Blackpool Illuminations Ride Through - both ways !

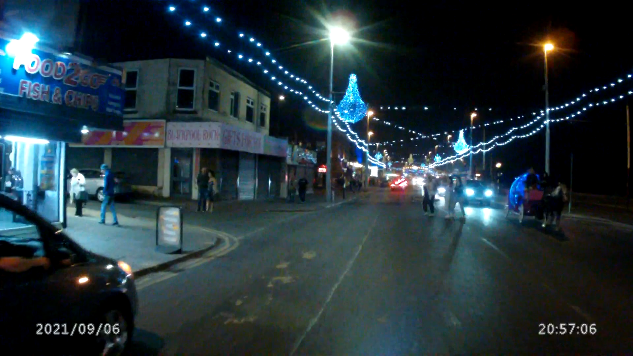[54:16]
Yeah, we've got a queue up ahead, so I might as well. Let me get across. Reflex Fox Hall.
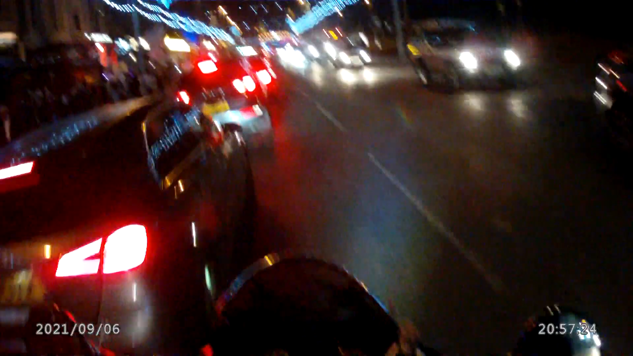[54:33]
Ah, going through a red light, very naughty. I've done it myself though. I wanted to get moving because it smells very hot. I don't think anything is going to burn, is it? Let's err.
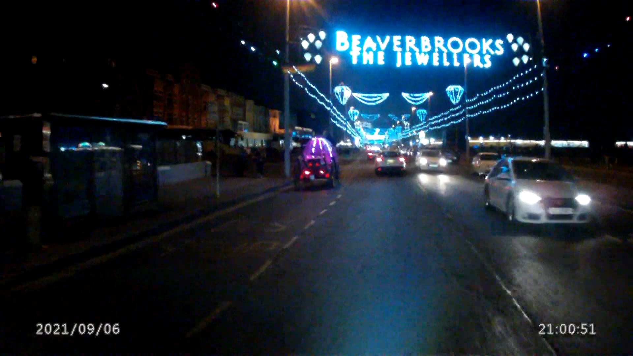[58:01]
yeah people just stroll along without realizing there's danger from trams so watch out for trams if you're coming here i think not so bad down here it's just that middle bit that gets congested near the tower because people are pulling in and pulling out like that big bus yeah it's lots of like a minibus talking of buses split screen
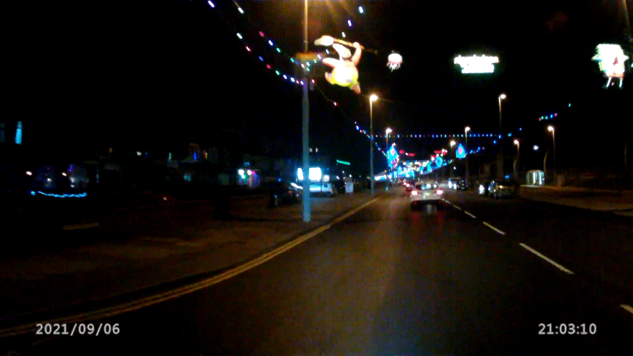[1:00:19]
imagine if I was stood at the window with my helmet on, there's someone at the window, is it worth a donation, do you think, despite the few bold failings, it's Hampton, that's a nice looking hotel, isn't it, Hampton, there's a big gap behind